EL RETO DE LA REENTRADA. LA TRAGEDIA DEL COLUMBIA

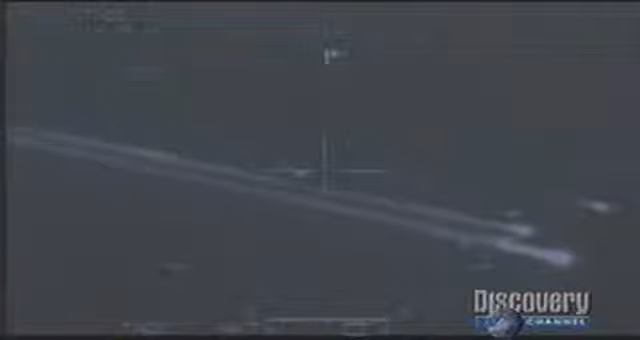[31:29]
A una velocidad de más de 21.000 kilómetros por hora el Columbia el
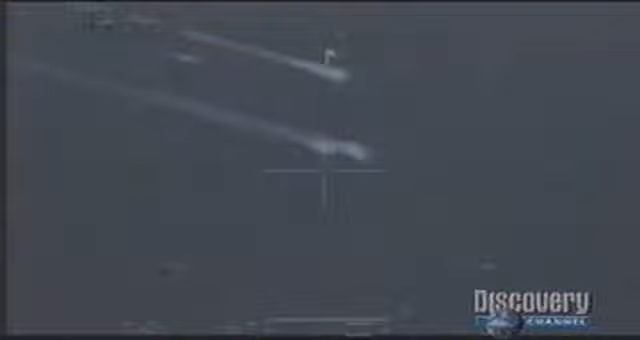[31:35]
primer transbordador de la NASA en volar por el espacio se desintegra en el cielo texano.
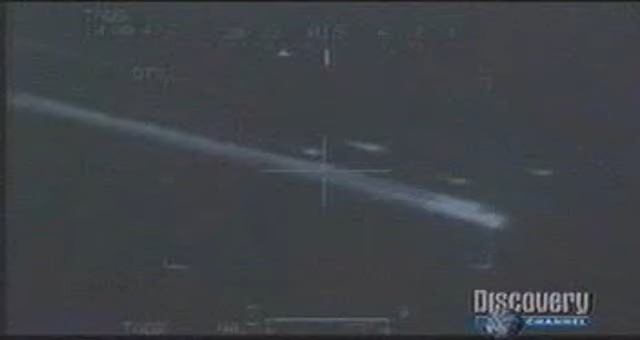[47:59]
a una velocidad de más de 21 mil kilómetros por hora el Columbia el primer transbordador de la NASA en volar por el espacio se desintegra en el cielo tejano